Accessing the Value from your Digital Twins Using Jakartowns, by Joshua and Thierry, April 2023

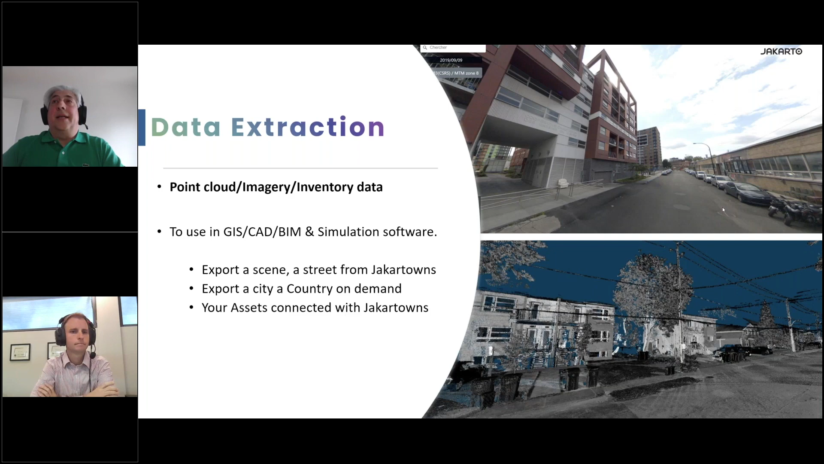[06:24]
on top or the point cloud in Jakartowns, allowing you to view the context or validate or correct any information you have on those assets. We've also created a way to create ortho images from the point clouds themselves, allowing you to use that data, 3D data, in a 2D environment. For example, on the top right, you see here the reflectance, the intensity of the intensity value of the point cloud.
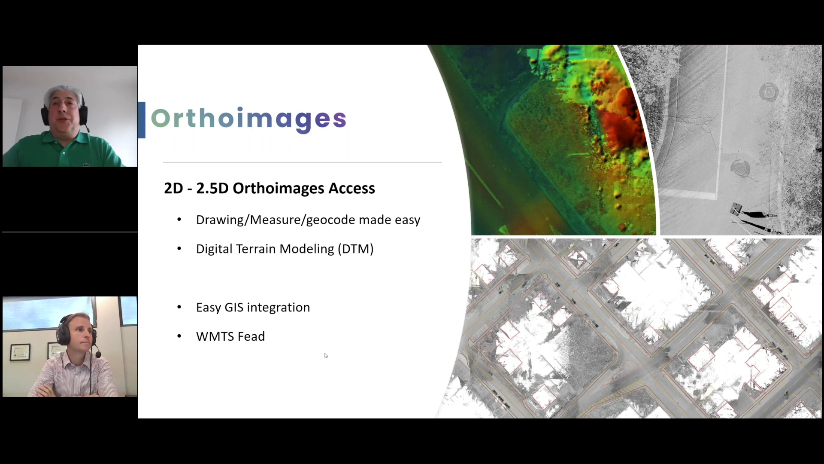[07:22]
And all this uses industry standard WMTS feed or XYZ tile. There's a little typo in my presentation here, but you understand what I mean. The second thing I wanted to talk to you about is the automated asset inventory.
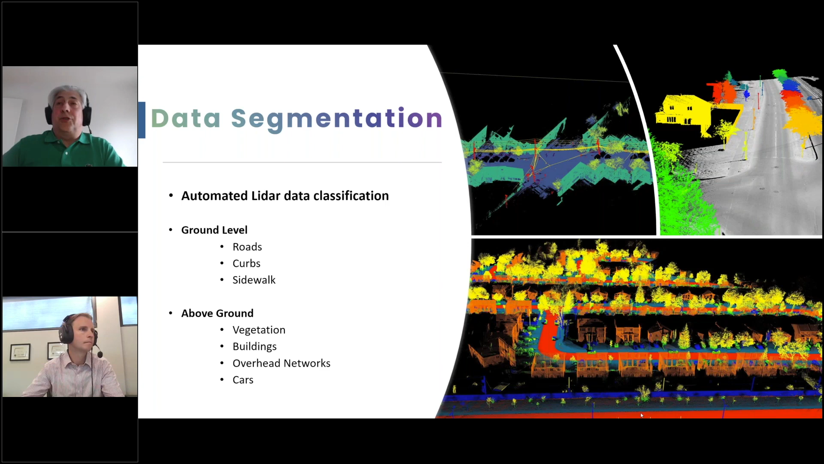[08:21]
So the vegetation, the building, the overhead networks, and the car are all segmented, allowing for a better visibility and better way to work with them. So you can just choose the classes that you want to work with. From there, we're able to do different types of asset inventory.
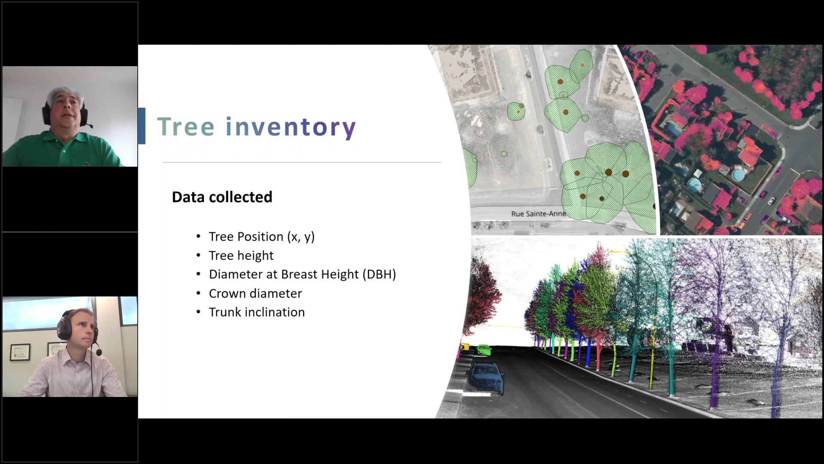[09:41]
the crown diameter, and the trunk inclination. And we're constantly working to improve the metrics we can create from the trees. We can do advanced analysis on those trees, like branch pattern, wood volumes. We're working now on getting CO2 sequestration estimation, biomass, and a lot of other stuff as well to help you better understand the trees in the point clouds,
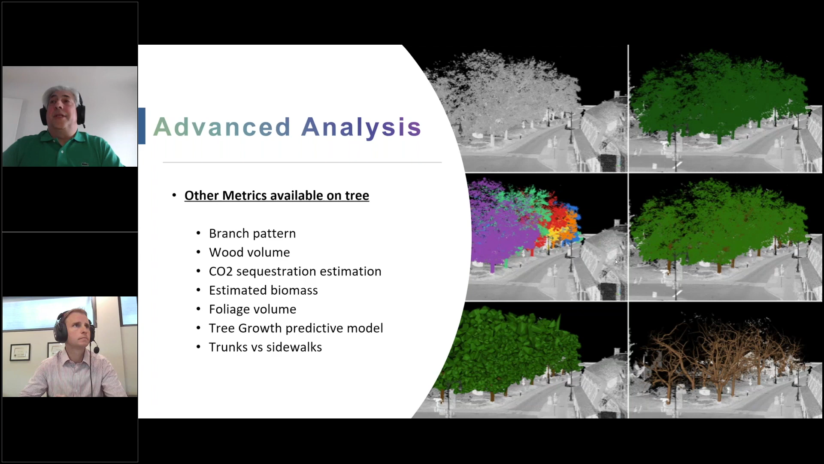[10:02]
as trees are becoming much more and more are becoming more and more of an asset for municipalities. Yeah, absolutely. Quick question for you before we get too far along. So this is, once again, this is all almost automatically done within the point cloud environment once it's uploaded to the software, an AI algorithm.
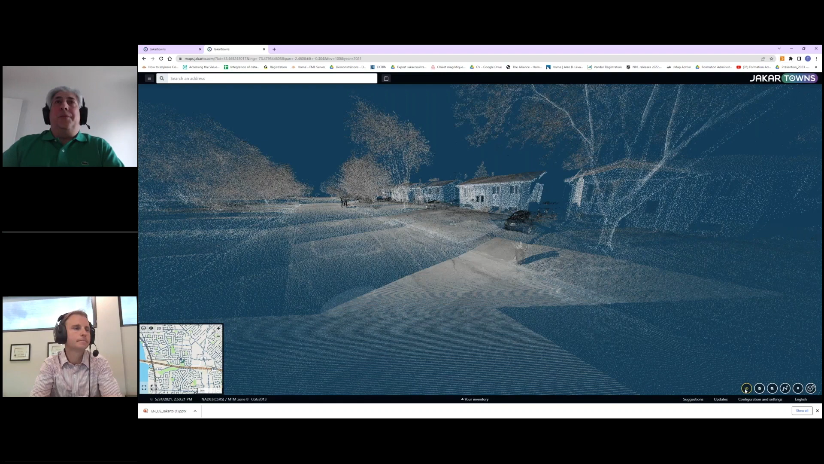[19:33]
you are in the point cloud imagery,
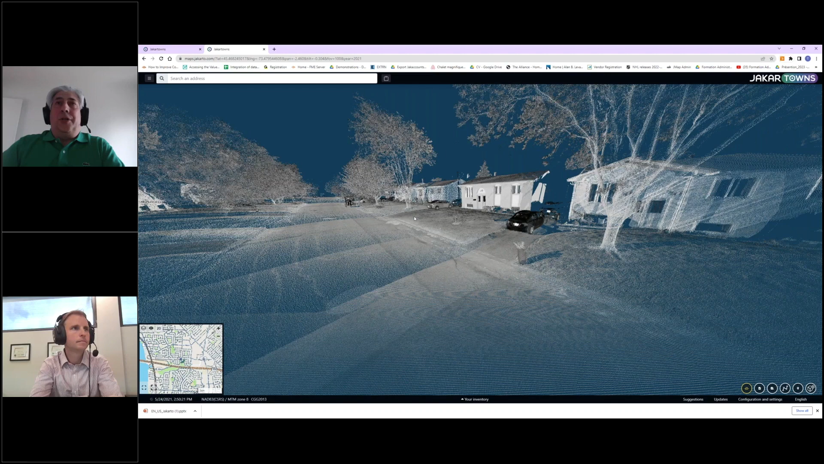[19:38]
so you're able to jump from one bubble to the other. But you're also, we've also created what I really love is here, if I drop down the toolbar changes if you're in imagery mode or point cloud mode. And there's one that I like is the free flight, where basically
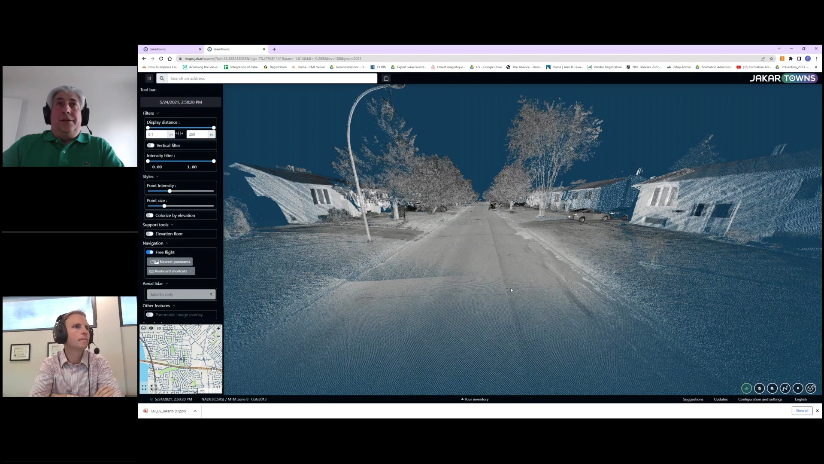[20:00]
you can move around and really navigate through all the data you send us or upload it to the Jakartowns, basically becomes instantly available, and you can jump through terabytes and terabytes and terabytes of information. You can really fly through your point cloud information, your point cloud.
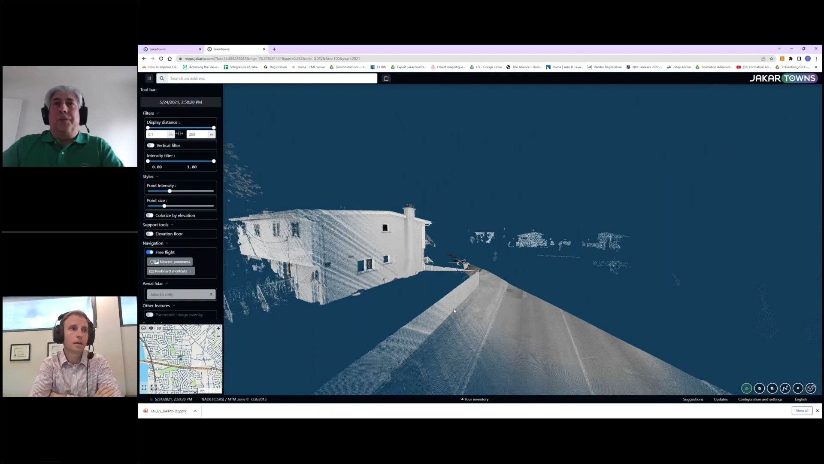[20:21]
Here. Yeah, and it's loading pretty fast, even on this web demonstration, where we're also taking up a lot of bandwidth broadcasting this all to you live. Yes. So it's quite seamless. Of course, there's some lag to be expected from time to time. No one has infinitely fast Wi-Fi or internet, I don't think, yet. But Exactly. Yes, and as you mentioned, Joshua, it's better when you do it alone, because the streaming itself takes some bandwidth and some
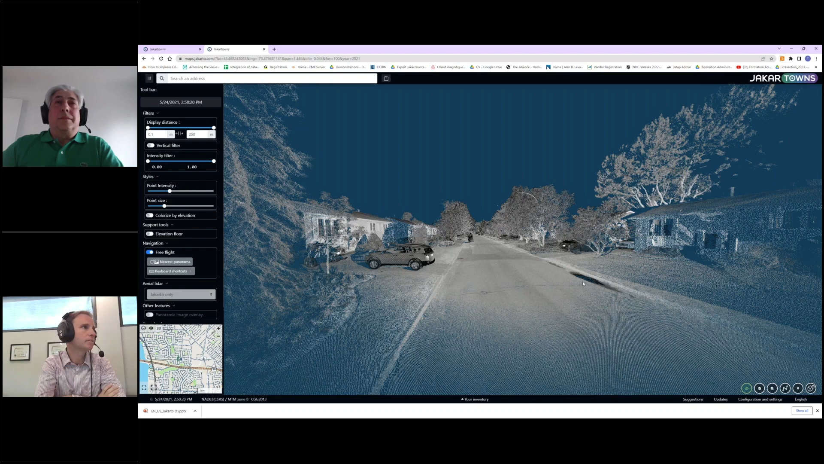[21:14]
And so even though we're broadcasting it, I don't think it's poor quality at all. And of course, I can see you can also change the how far in advance it sort of displays down the road as well. So you can shorten that to make it load faster, perhaps.
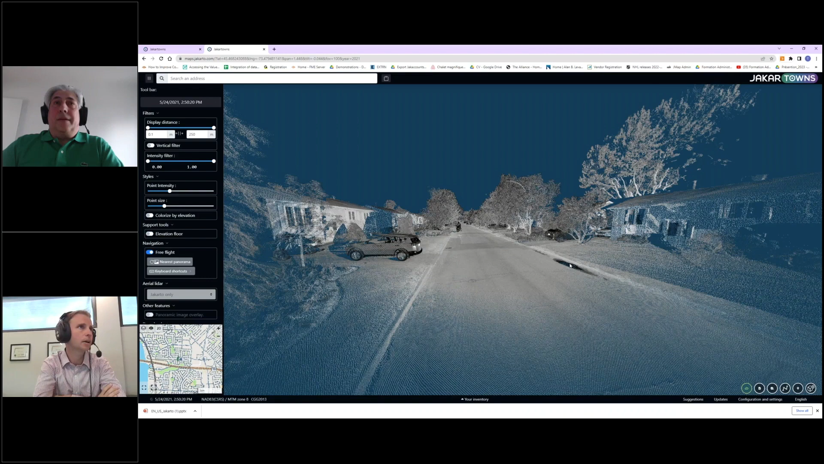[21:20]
Exactly, and also help you do some measurement. For example, if I want to go here, let's see here. Let me go back down.
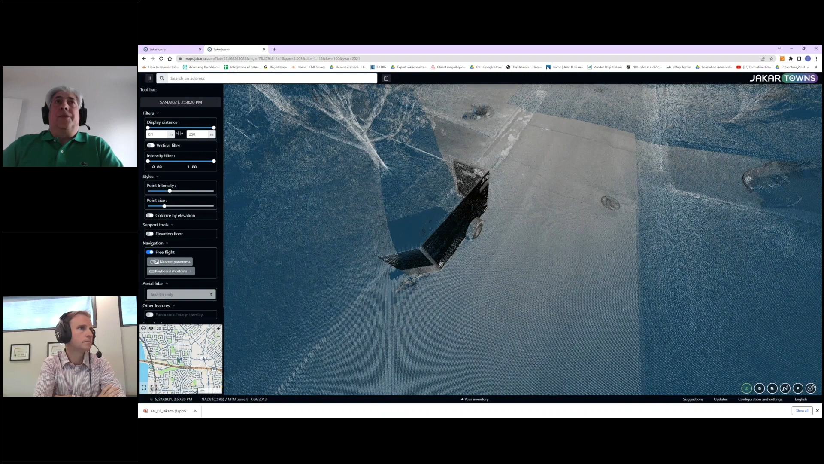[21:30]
Let me turn here. So I can view the point cloud. Here I see the tree. If I wanted to have information on the curb or the tree that's behind,
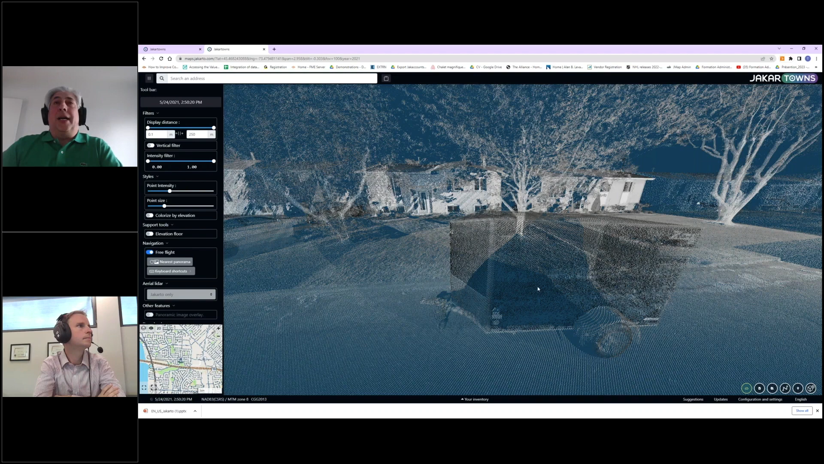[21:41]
there's some occlusion, but still you can work with that, and
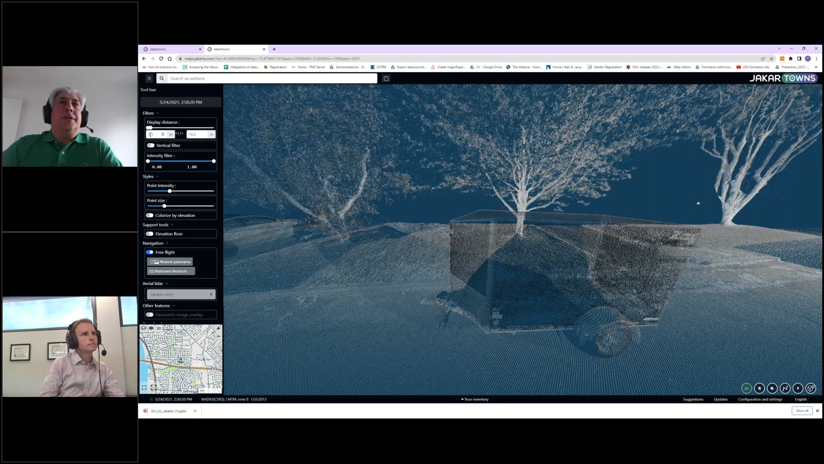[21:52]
you can basically adjust what you're seeing both in near as well as far. So that helps
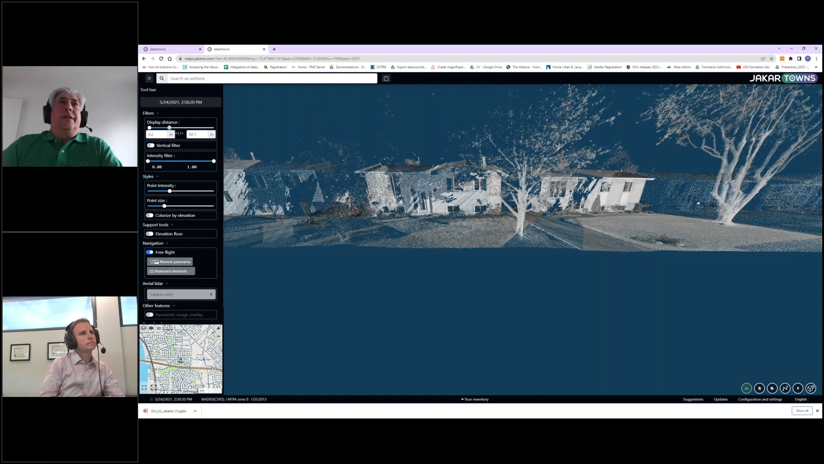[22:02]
in just keeping what you want to work for and not get cluttered by
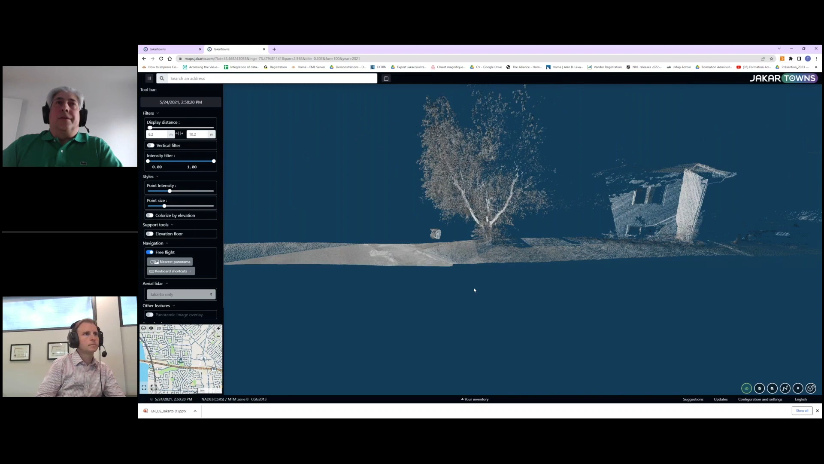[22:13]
other elements or entities you want to see. Oh, that's really slick. I like that.
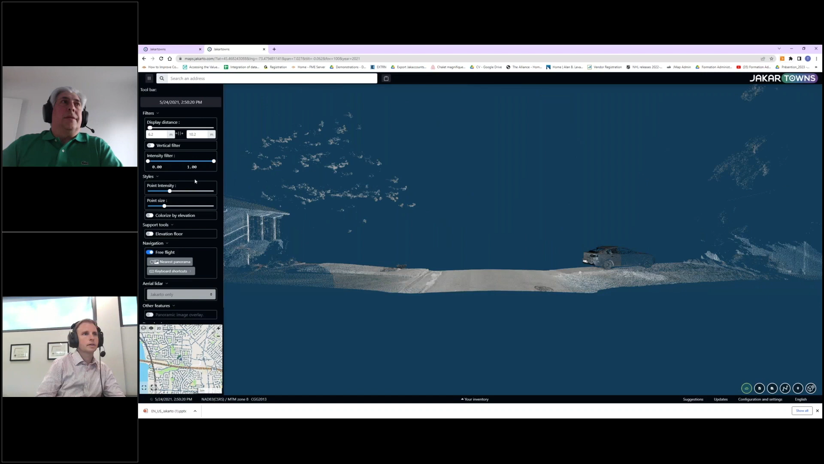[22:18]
There's also a you can do it in horizontal, but you can do a vertical filter as well. Oh, nice. You can also filter by intensity, so only showing the points that have a high intensity or lower intensity. Right. So that's pretty interesting. You can change the overall intensity. So you can leave it at the normal, but you can also increase it or decrease it, as well as the point side.